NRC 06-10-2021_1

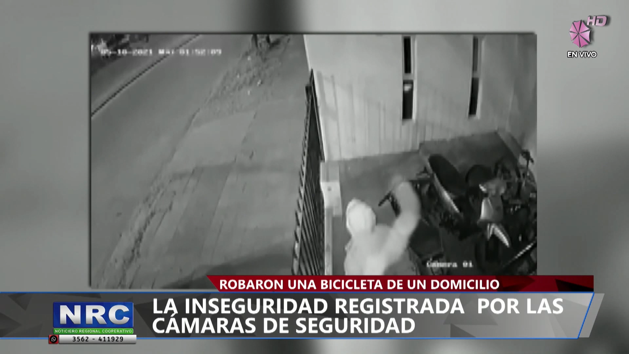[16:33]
Miren ustedes, estaba todo cerrado, el lugar cerrado, por supuesto, la casa, y el ladrón ingresa, ¿sí? Ingresa y ya va por lo que se quiere llevar. Sí, ya seguramente hay, aunque sea una previa logística, una inteligencia, es una bici mountain bike la que se van a robar. Este domicilio ubicado sobre calle Belgrano al 1065.
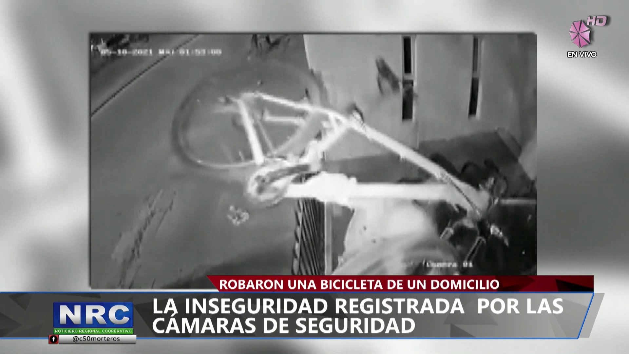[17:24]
Como decía Luchi, es una mountain bike benzo. Y miren cómo primero vio, analizó, se fijó cómo la podía sacar y después, listo, saltó.